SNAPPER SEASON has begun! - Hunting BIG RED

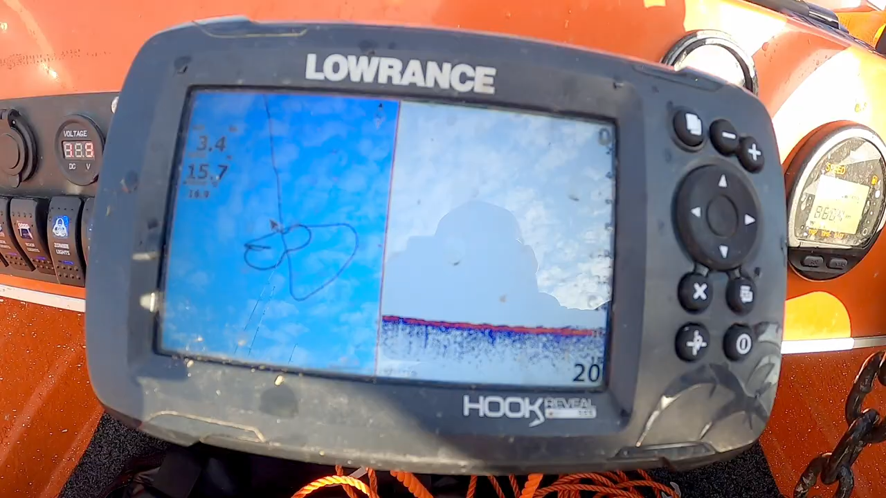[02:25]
Nothing overly amazing, but it's literally the only thing that I sounded up on the morning. So I'm just going to give it a go. Give it a crack for a half an hour or so, and then if we're not getting anything, if we're getting plate by pinkies, then we'll move on.
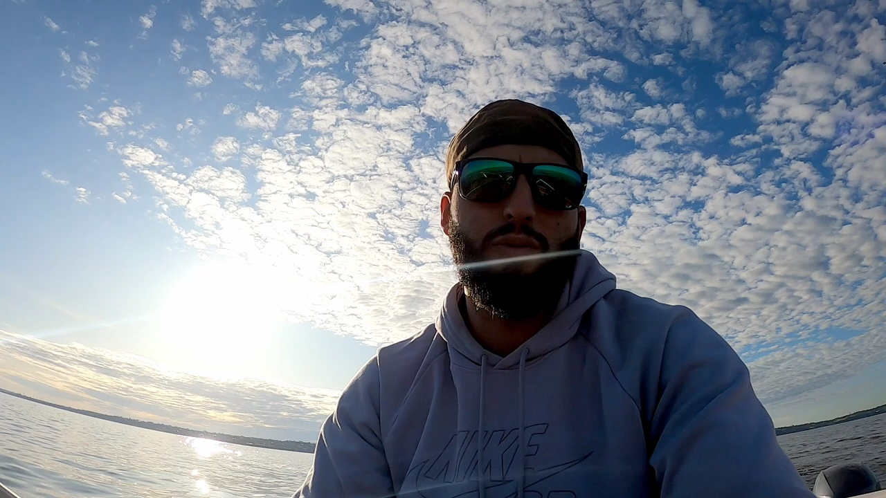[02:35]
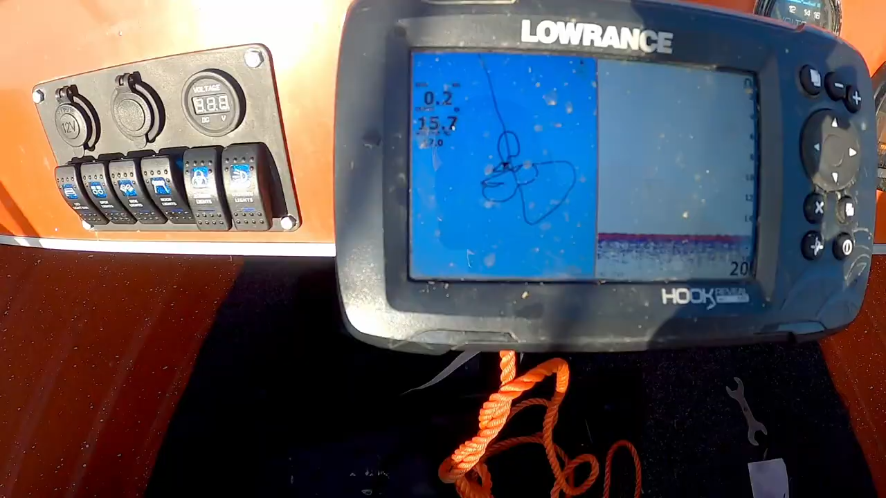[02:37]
So we're bang on where I've marked those fish, anchored up. Let's get the spread out.